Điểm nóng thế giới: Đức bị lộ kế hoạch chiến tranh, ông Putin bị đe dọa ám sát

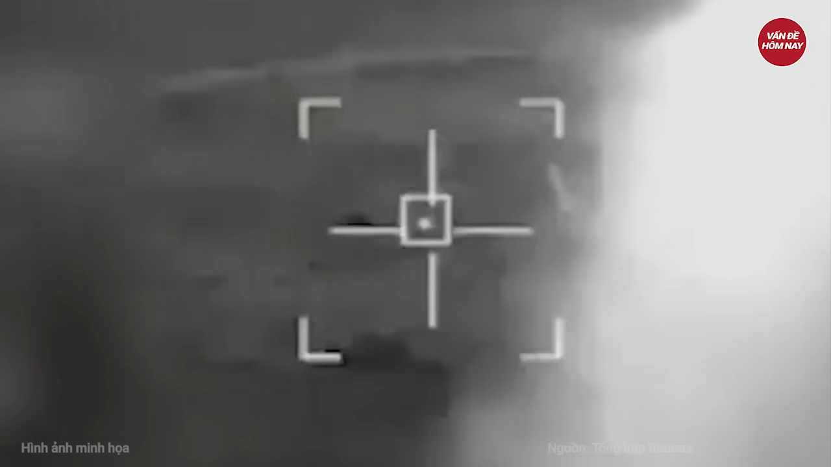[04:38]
Các đơn vị trinh sát trên không đã sử dụng máy bay không người lái Zala
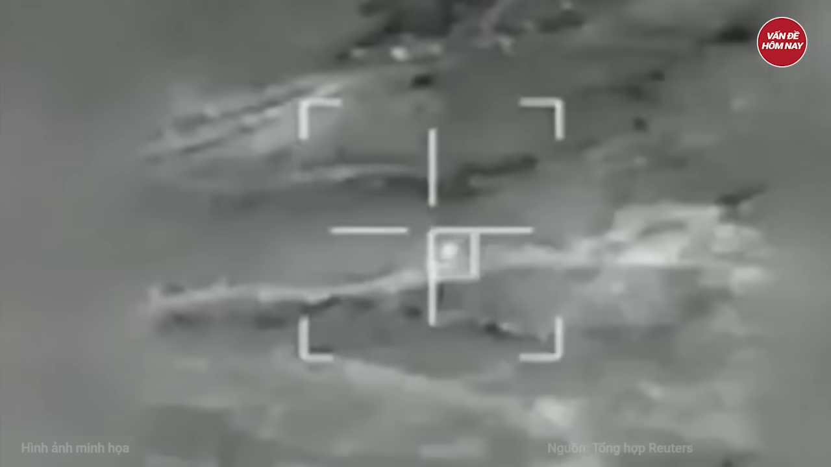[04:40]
và phát hiện một vật thể phát ra sóng vô tuyến mạnh,
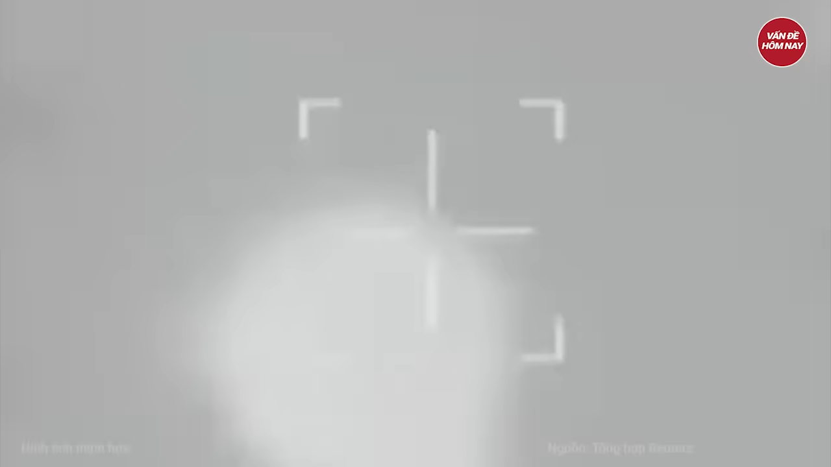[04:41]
được xác định là một trạm tác chiến điện tử của Ukraine.
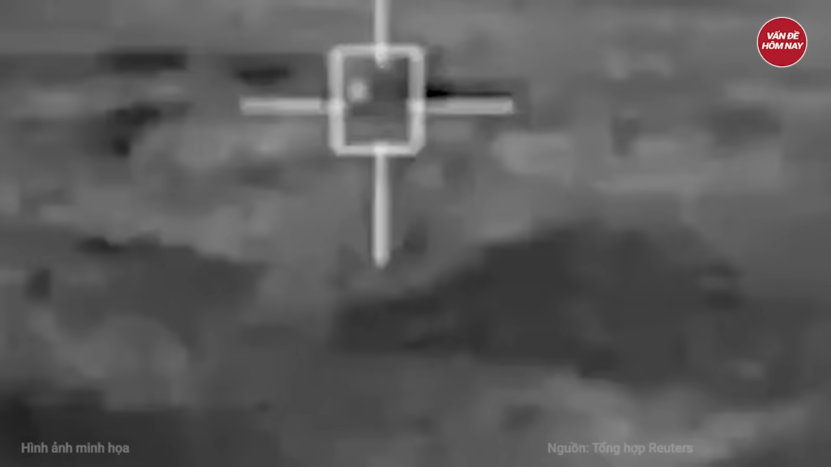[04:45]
Máy bay không người lái sau đó phóng hỏa lực về phía mục tiêu và ghi
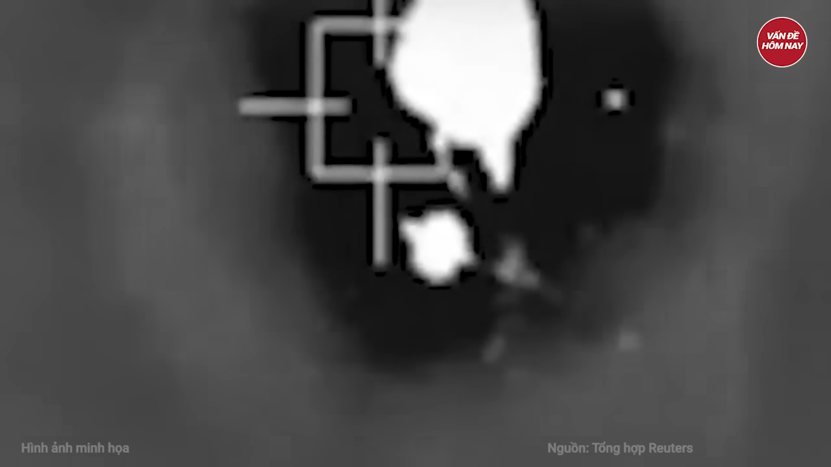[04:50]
lại hình ảnh trạm tác chiến điện tử của Ukraine bị phá hủy.
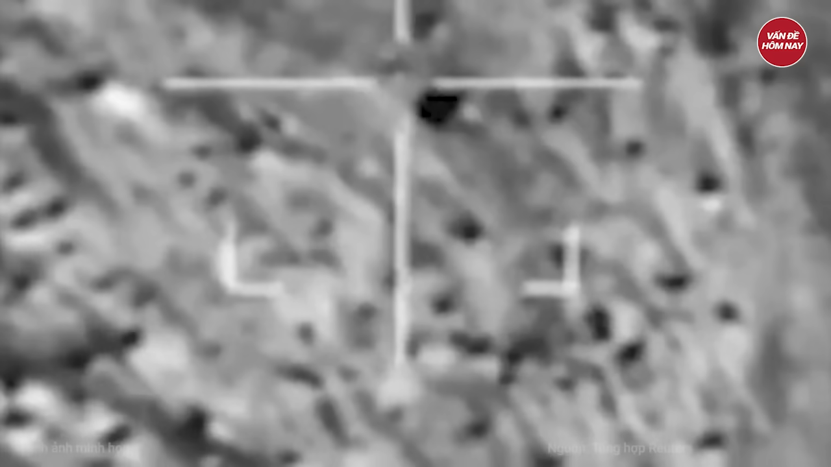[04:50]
Bộ này cho biết thêm,
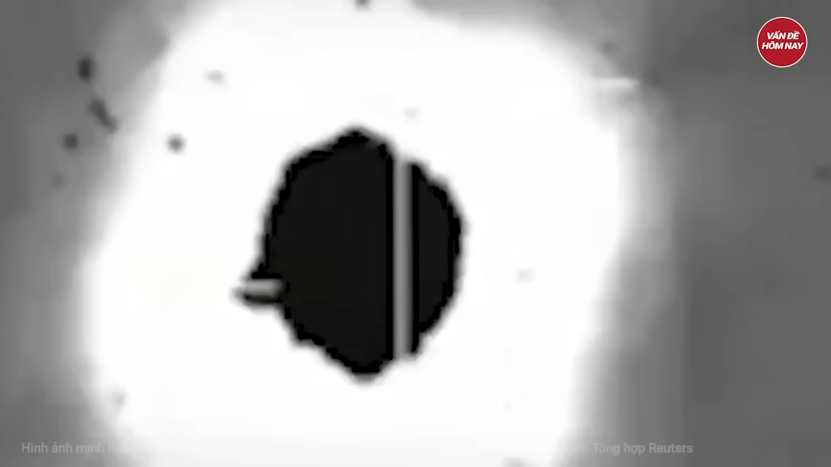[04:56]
các đơn vị trinh sát đã theo dõi nhiều mục tiêu khác nhau bằng máy bay không người lái Zala suốt ngày đêm.
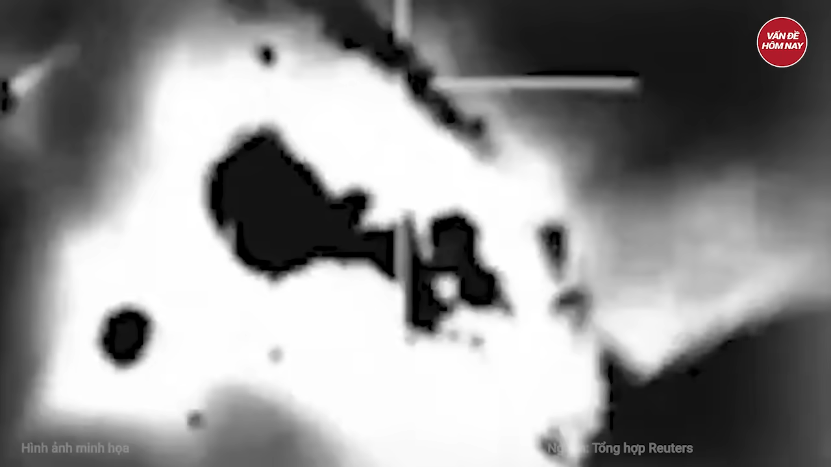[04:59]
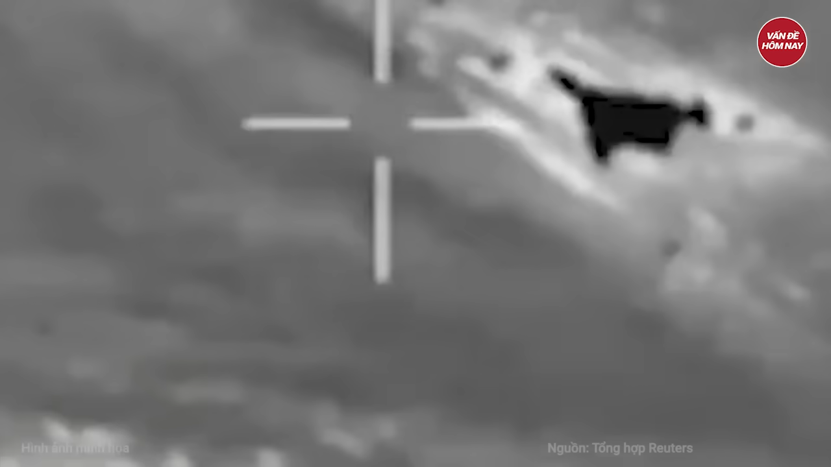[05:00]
Các mục tiêu bao gồm xe bọc thép hạng nhẹ, xe tăng và pháo tự hành của đối phương.
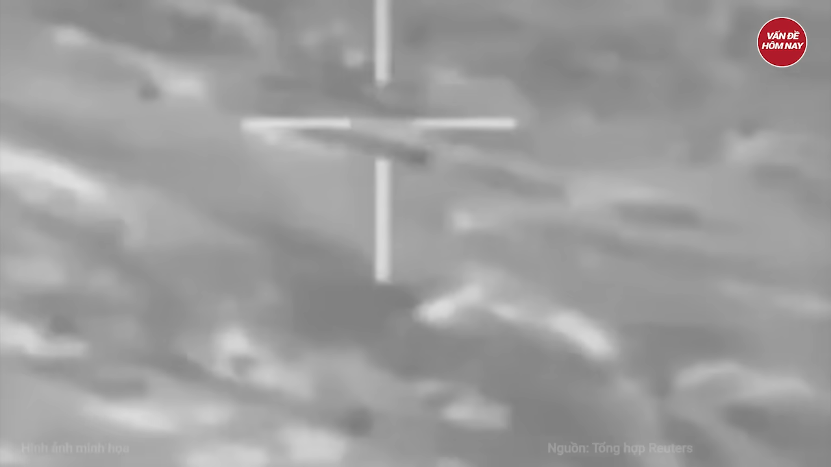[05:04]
Sở dĩ Nga tăng cường tấn công vào trạm tác chiến điện tử là bởi với chiến trường đẩy dẫy những mối nguy hiểm,